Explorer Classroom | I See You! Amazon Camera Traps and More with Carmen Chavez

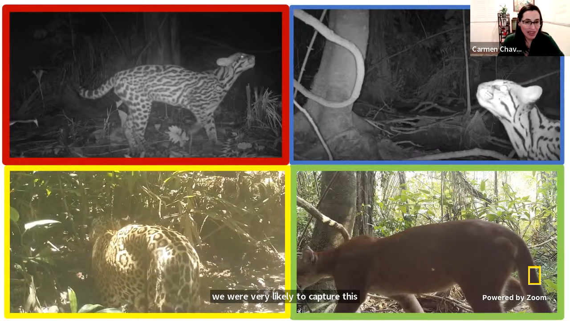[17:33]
And I want to tell you now that in those thousands of pictures, we got so many incredible animals. As you can see here, there are different types of cats. We have a jaguar, a puma, an ocelot, and they all are in different positions. They don't know how to pose for the camera. So, sometimes we get a gray view, like the one in red here. Look, it's perfect, the whole body.
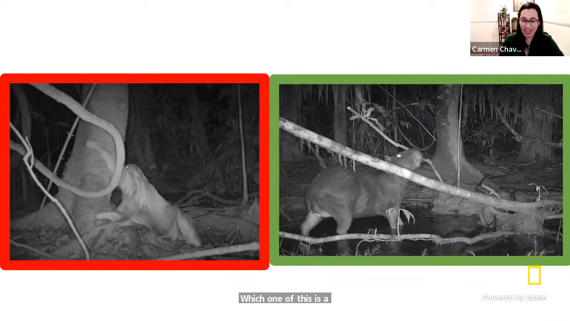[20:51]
You know what rodents look like, right? Which one of these is a rodent? The one in the green or the one in the red frame? Who guessed it was the green?
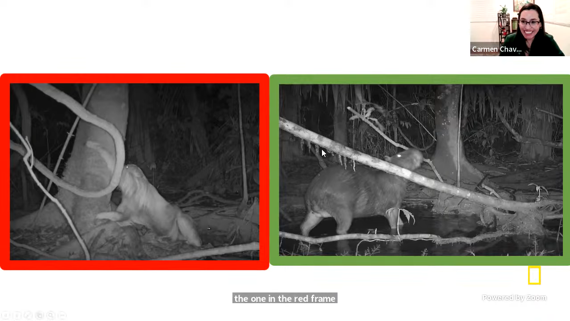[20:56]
Well, this is the rodent.
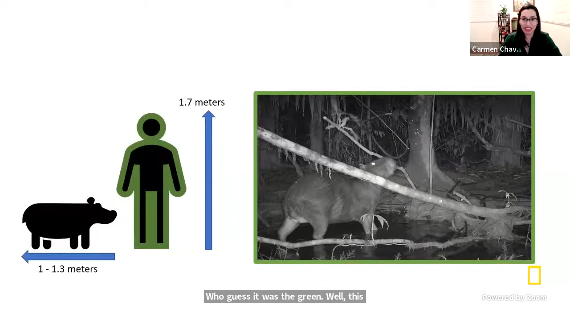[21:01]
And what is cool about this rodent is that it's really, really big. It is actually the biggest rodent of the world. And his name is a ronzoco. We call it ronzoco in Spanish, but we also call it a capybara in English. And these guys love to be in the water. They are really big. They can be as big as almost touching your hip. And they can be, like, really chubby. And they love to be in the water.
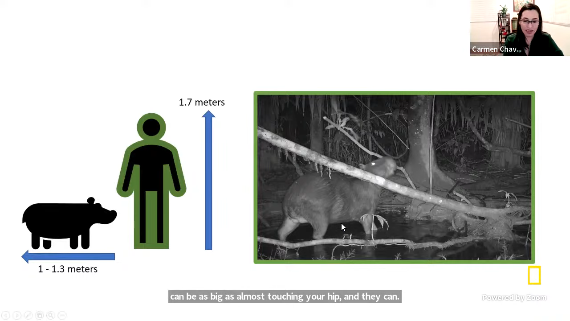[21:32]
So now you have seen the biggest rodent in the world.
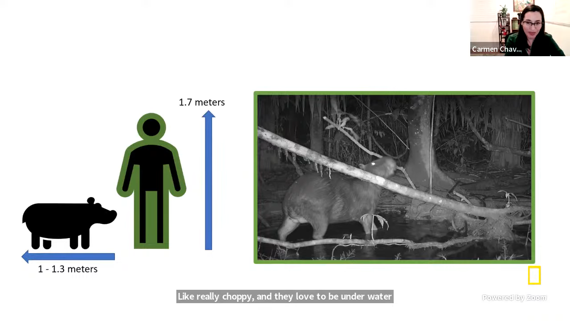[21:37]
What I have last here? Let's see.
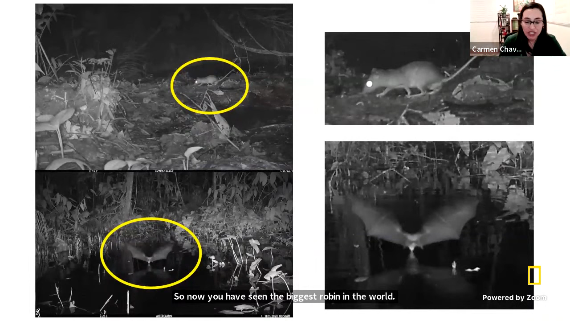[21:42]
Oh, I wanted to mention that stabbing mammals in particular, like these cameras help us, help us to see animals of all types. But most of the animals in the jungle are actually rodents and bats. Those are not easy to see because, first, the rodents are mostly small, as we can imagine, except for the ronzoco that I showed you before. And then the bats are always flying. So with a picture, it's almost impossible to recognize them.